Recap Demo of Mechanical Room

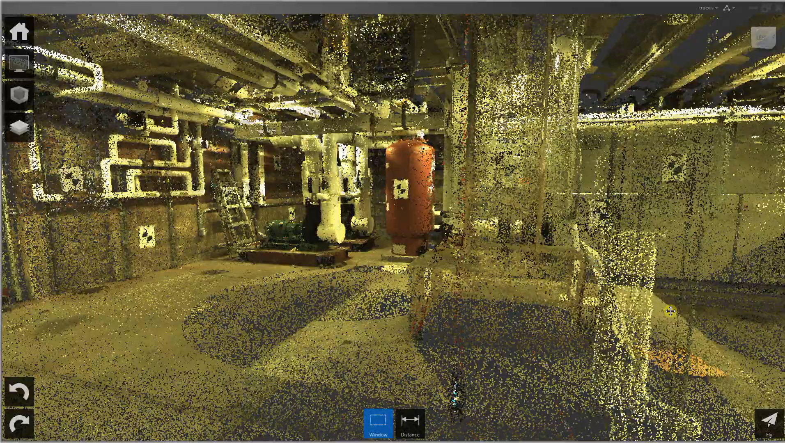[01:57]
What a scan is, is close to a three-dimensional photograph, and its resolution is set by the scanner when it's done. Plus, you have multiple scans from multiple areas, and they all get mixed together.
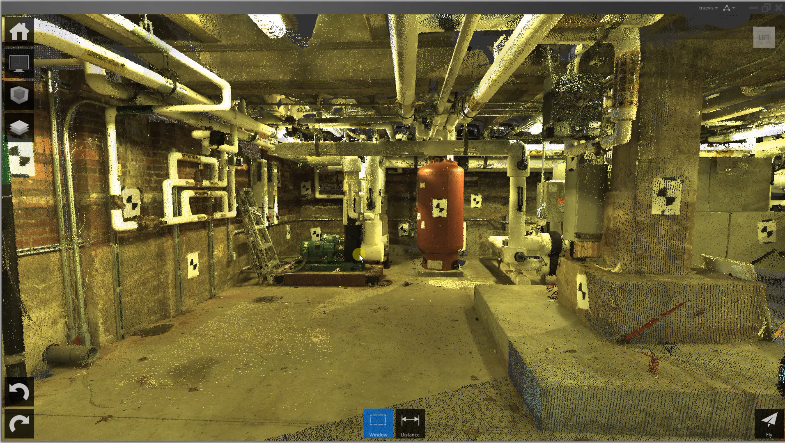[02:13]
In recap, you can do things like change how the lighting is, and some other aspects of the display.
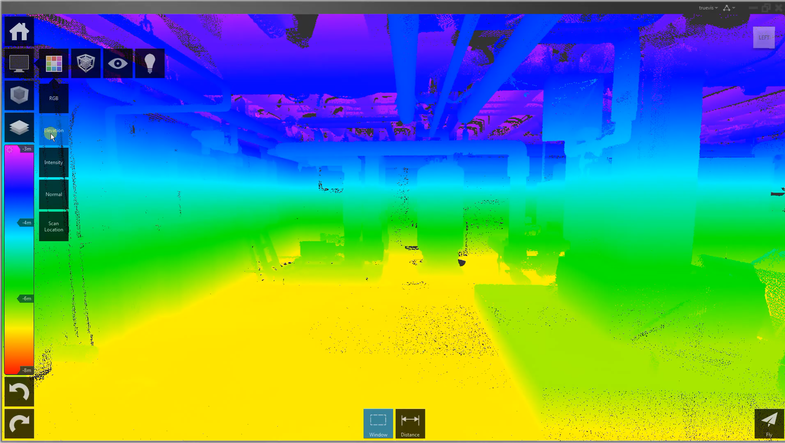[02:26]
You can change the display to elevation, intensity,
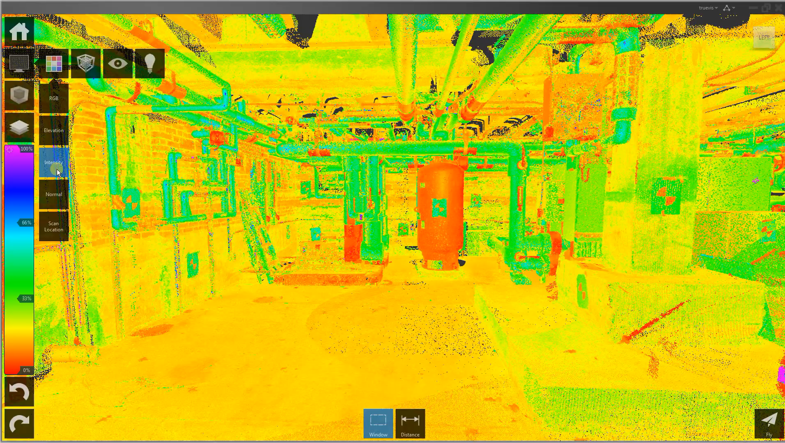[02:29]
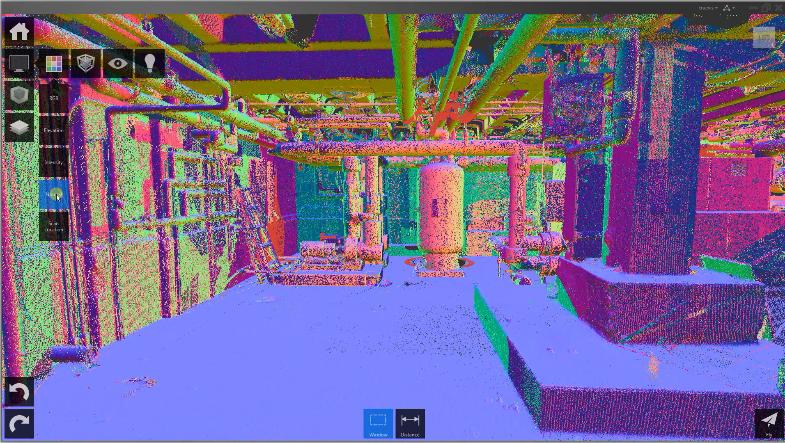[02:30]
or normals, or scan location if that means anything in your data.
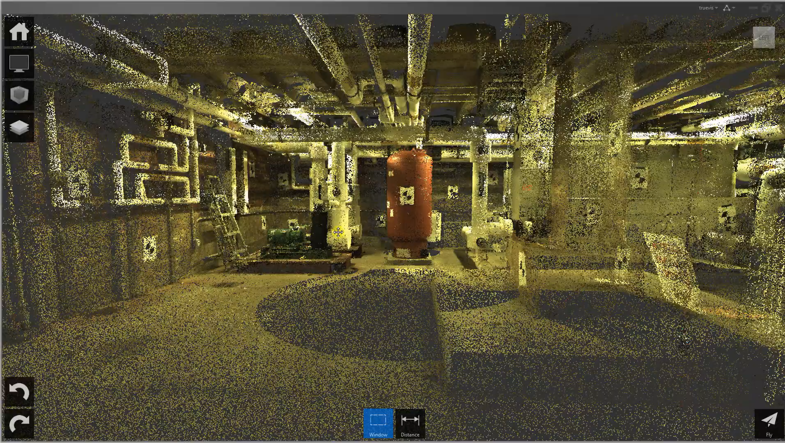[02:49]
one on up. I'd like, with this data, three makes it look a little more solid,
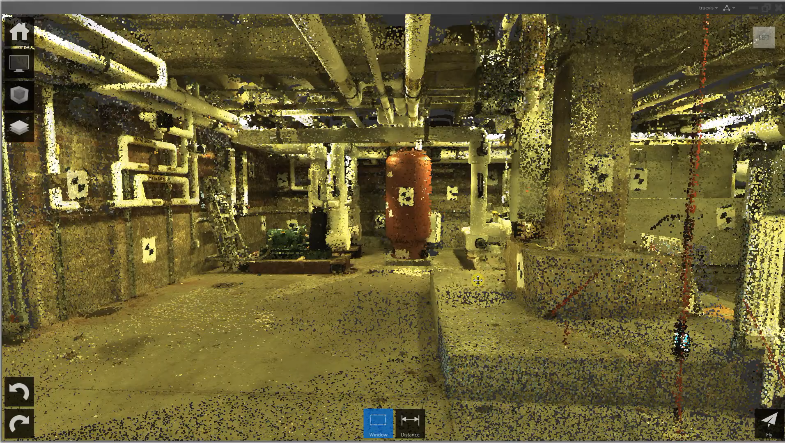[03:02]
and one makes it look a little more gossamer, a little more translucent.
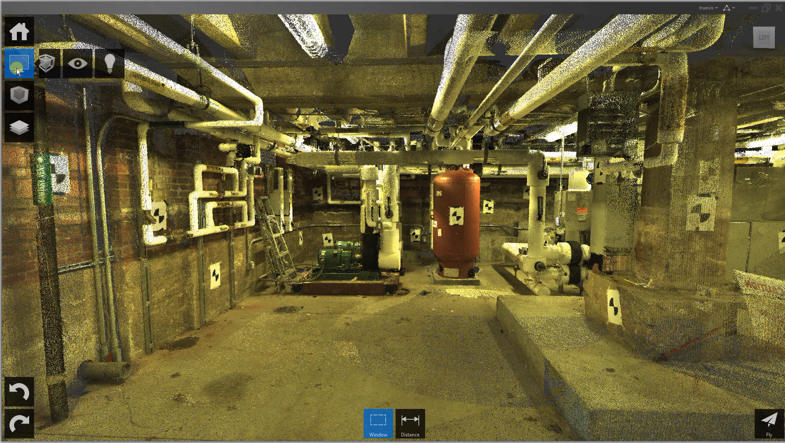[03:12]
I usually like to see it at about two.
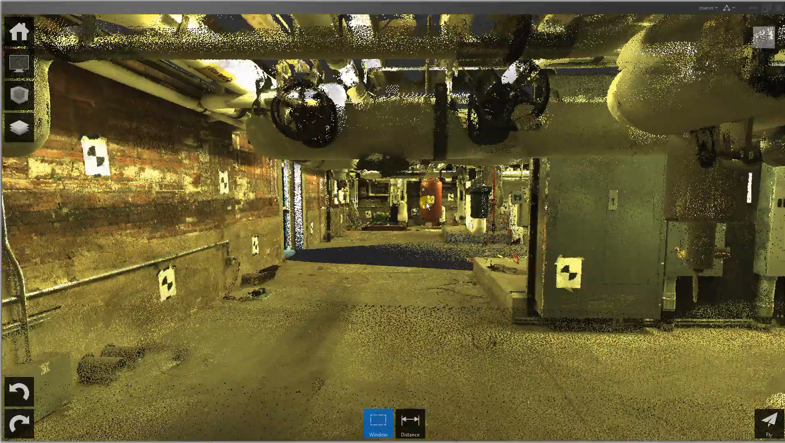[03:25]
You can also do limit boxes.
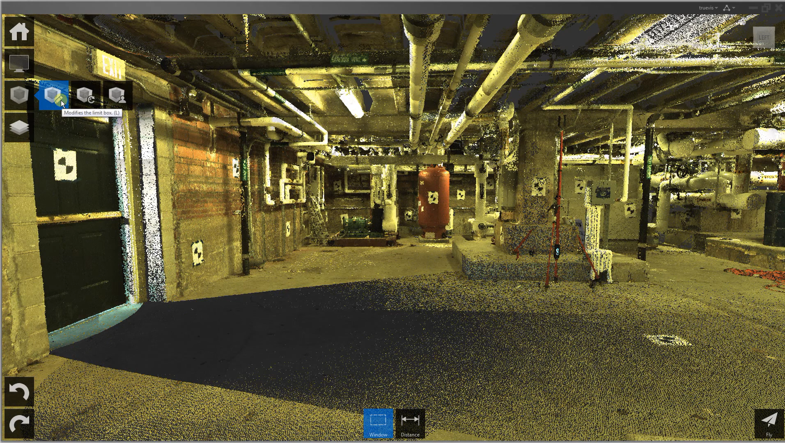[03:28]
Let me just turn off one more thing in the display.
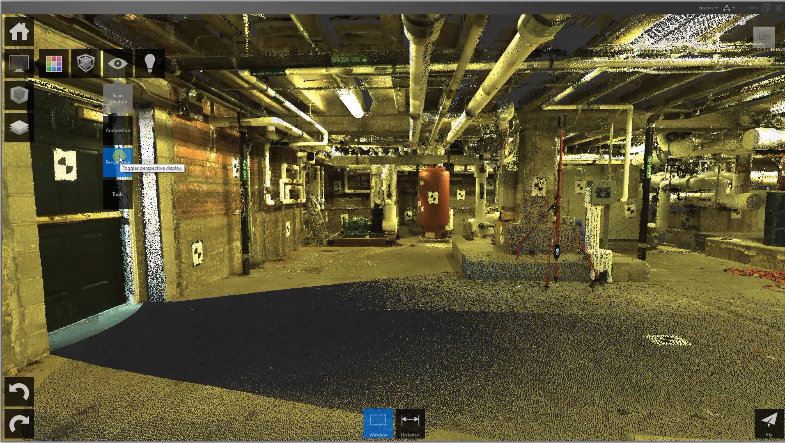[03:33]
You can toggle perspective on and off.
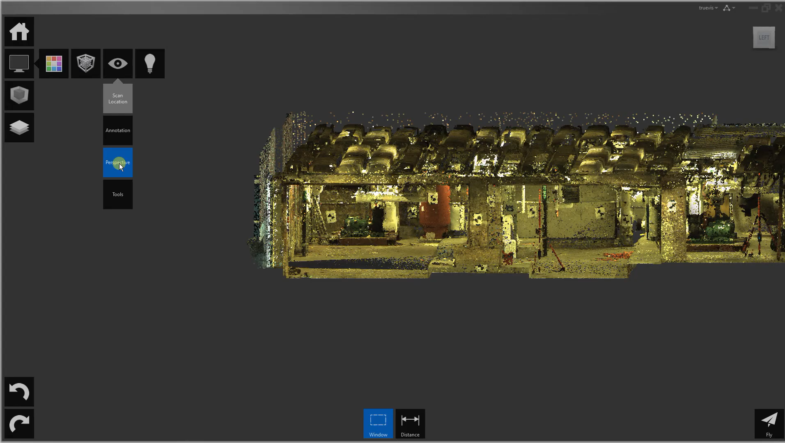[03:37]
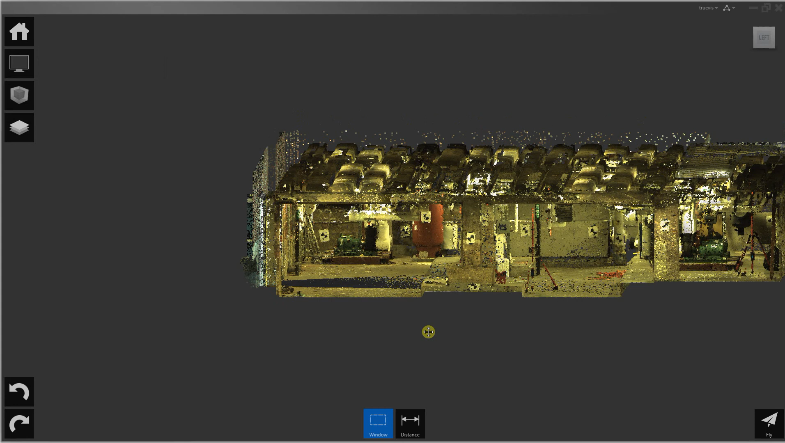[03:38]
This little house icon is the default view,
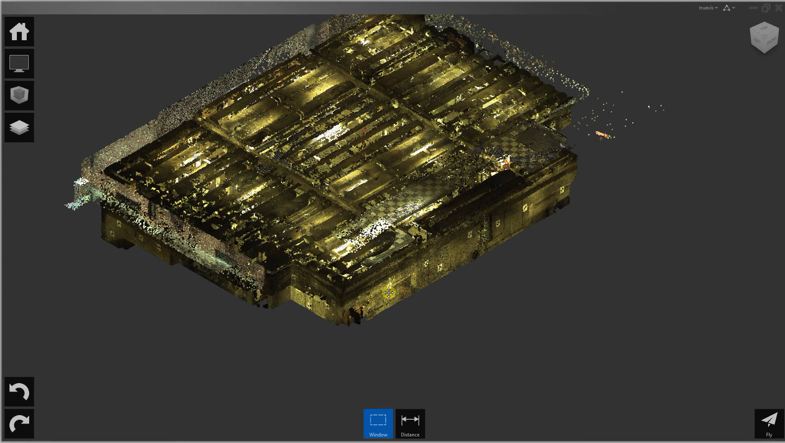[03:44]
and I have this perspective off right now.
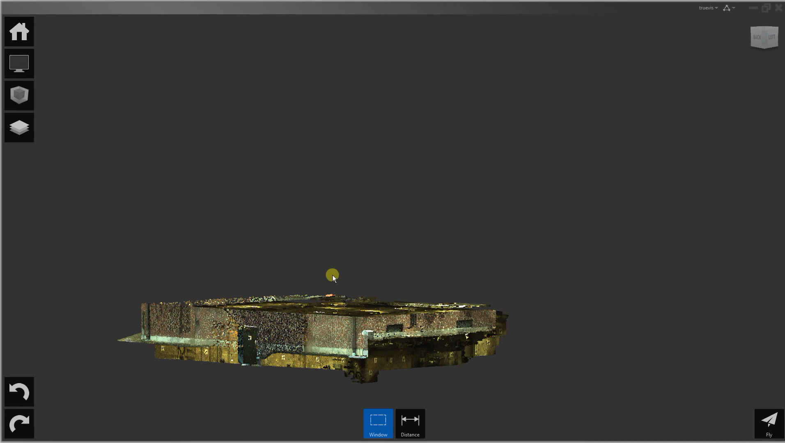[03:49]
Recaps display does many things to optimize and keep the performance of the display quite good,
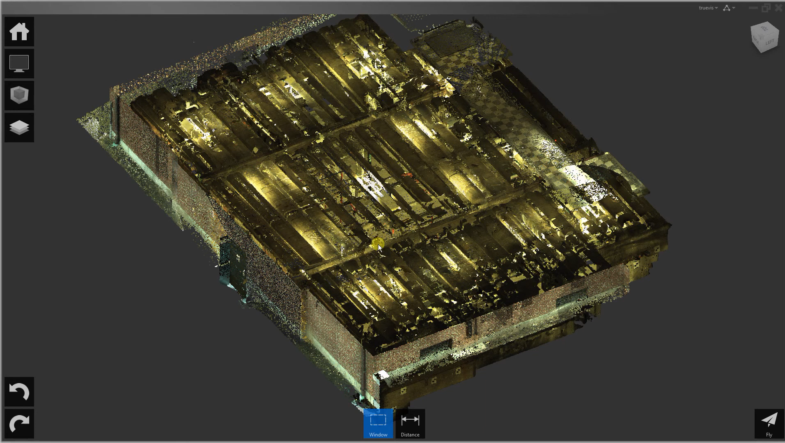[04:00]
even though the datasets can be really huge. These are the limit boxes you can make and save limit boxes.
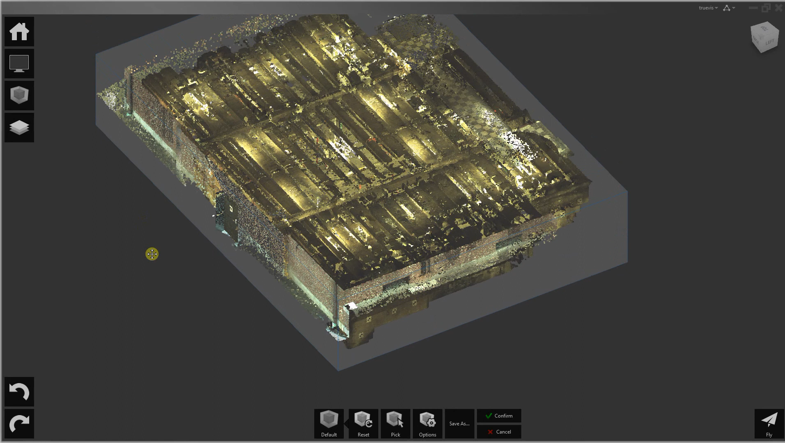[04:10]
You just click that on, and you can move that through. You can also go to options, highlight edges,
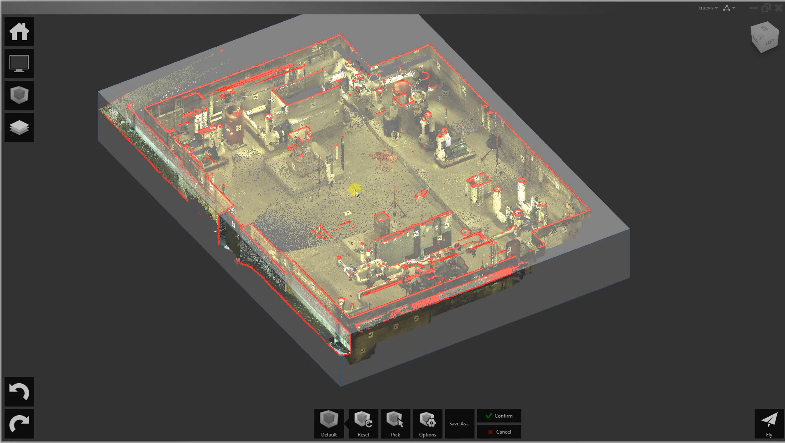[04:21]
and it turns the points that hit the edge of the limit box red.
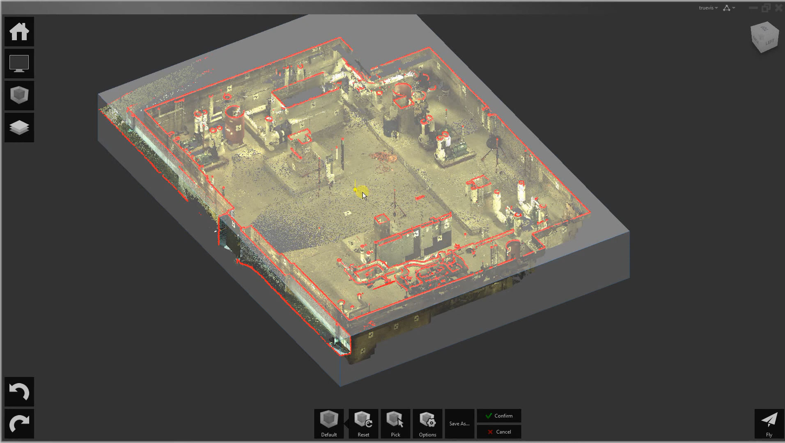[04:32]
I'm going to be working on this corner of the point cloud,
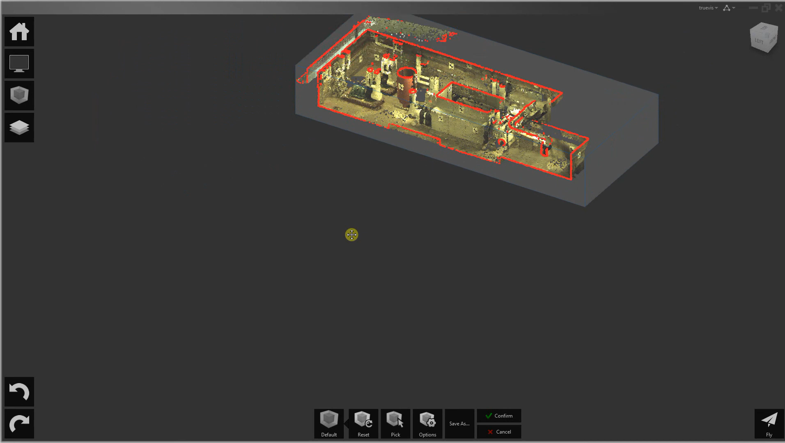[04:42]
so I'm going to bring the limit box down to here, and hit confirm.
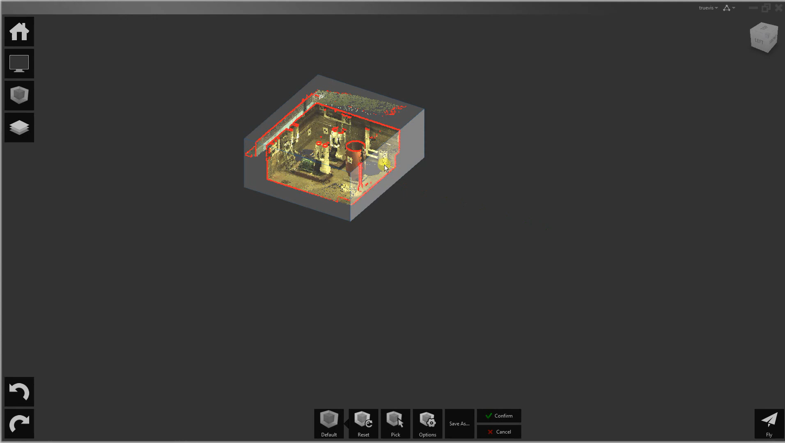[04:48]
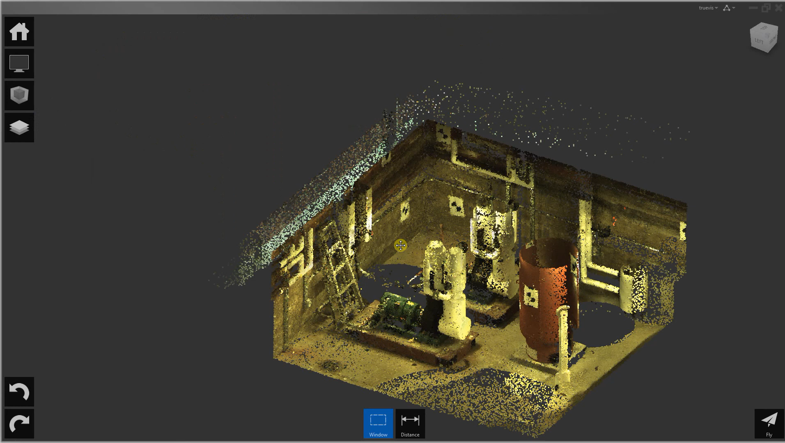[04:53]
What else can I do in recap? I can measure things.
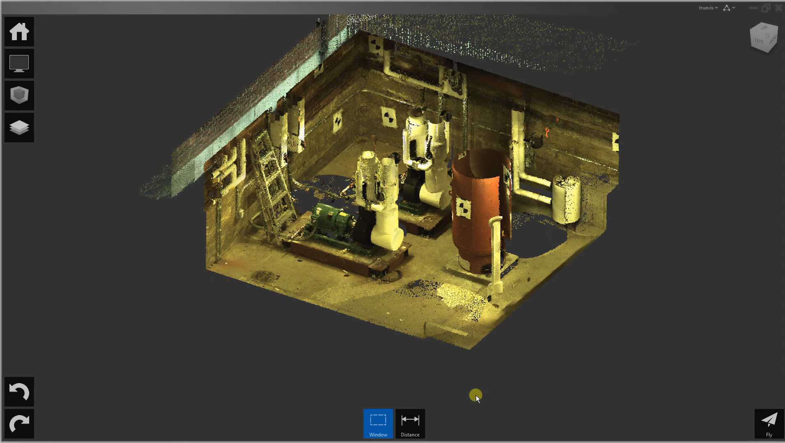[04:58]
Distance.
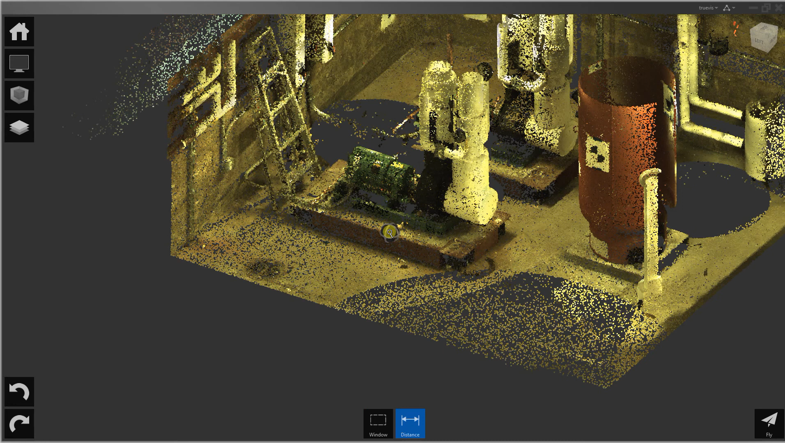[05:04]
You can actually measure from point to point.
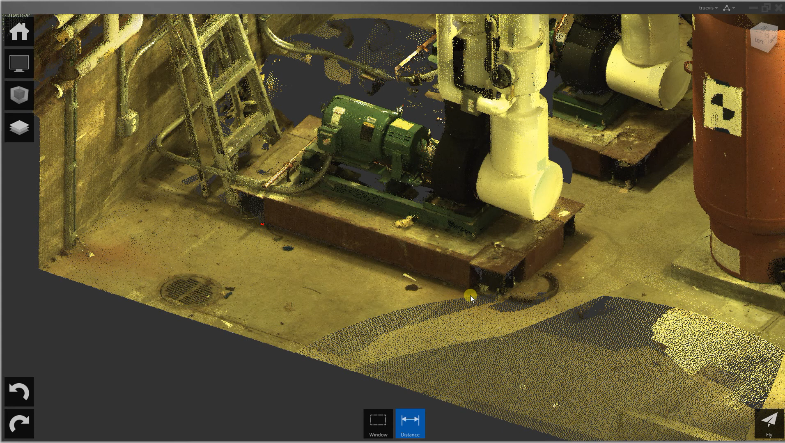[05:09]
Select. Select. And my units are in meters.
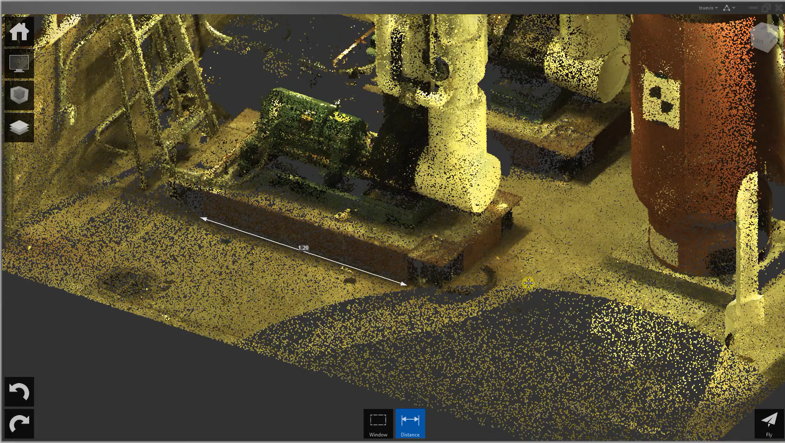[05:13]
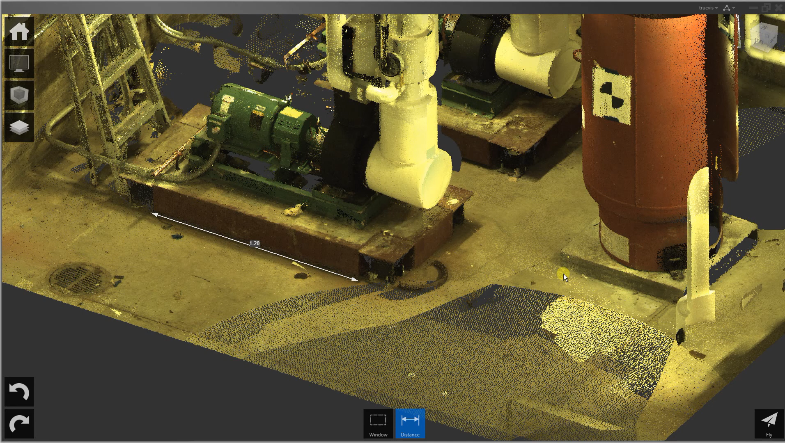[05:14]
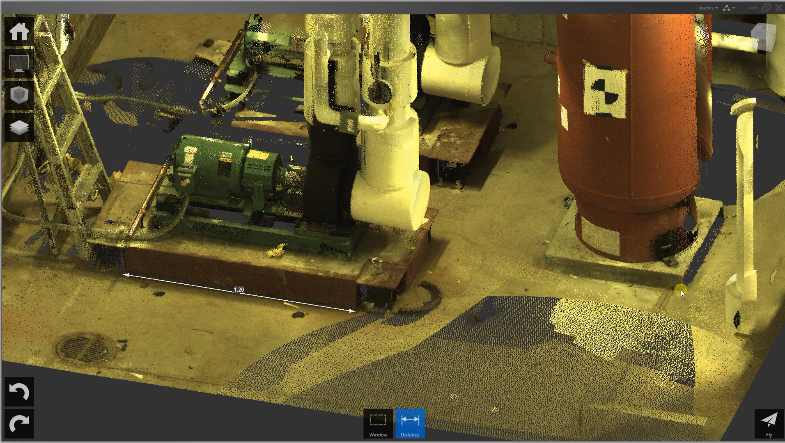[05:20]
Select. To delete those I select and hit the X, and get X to them.